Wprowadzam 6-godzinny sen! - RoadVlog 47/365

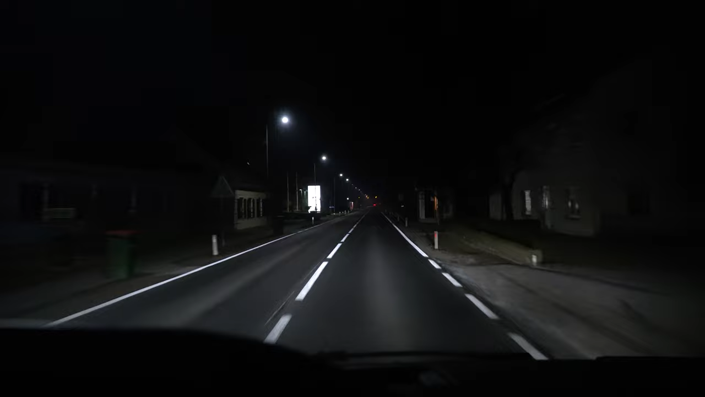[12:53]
Słuchajcie, absolutna pustka po stronie austriackiej. Powyżej 20 ton w prawo. To nie my.